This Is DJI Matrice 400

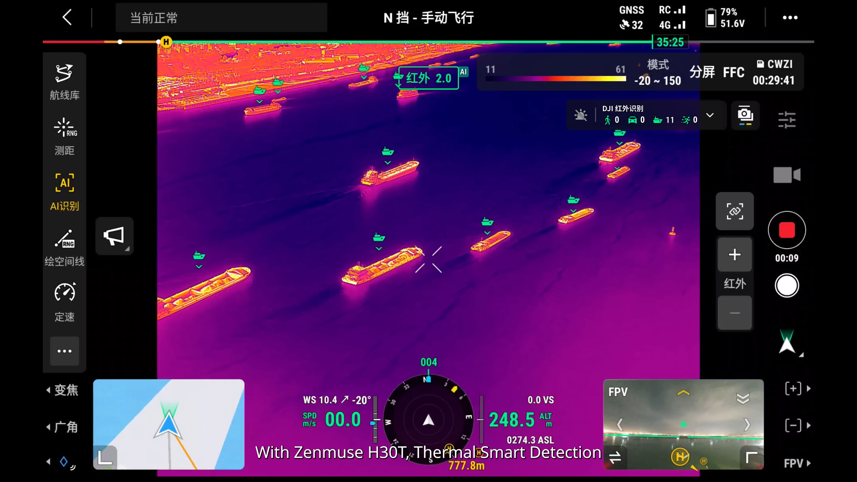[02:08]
With Zenmuse H30T, thermal smart detection can detect vessels and other objects during both day and night.
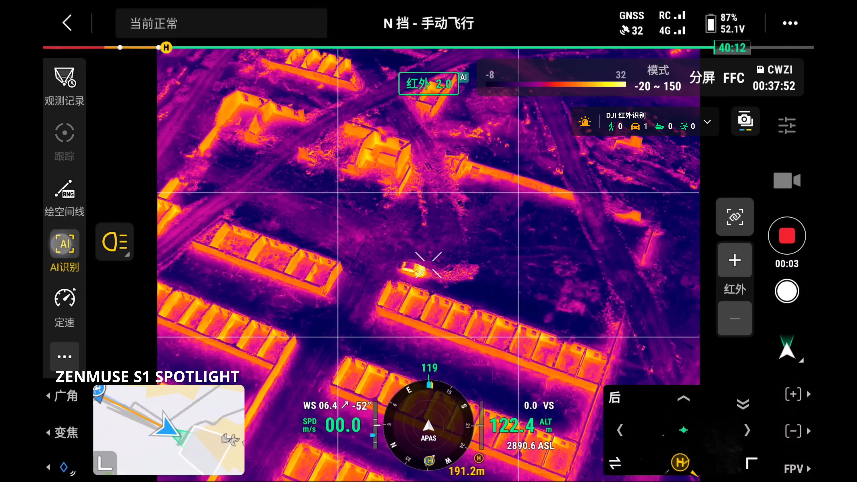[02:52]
Thermal smart detection automatically detects vehicles and other objects.
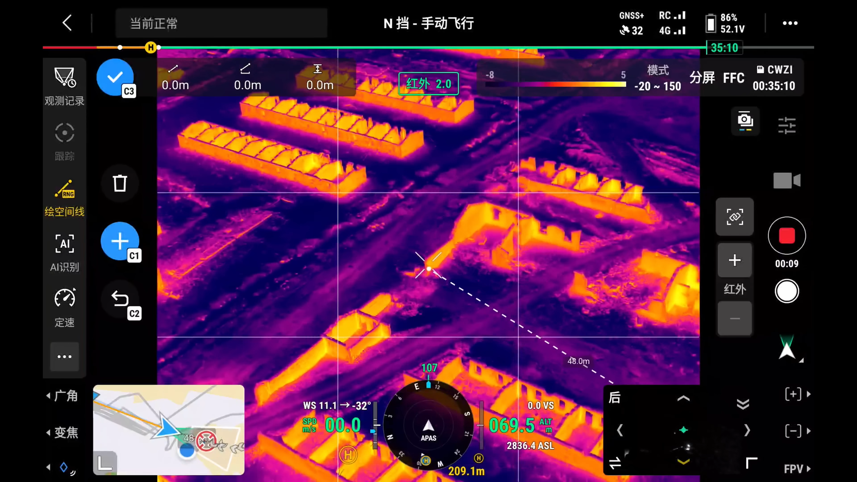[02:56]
Laser pinpoint and line drawing tools assist in mapping out the most effective rescue route in real-time.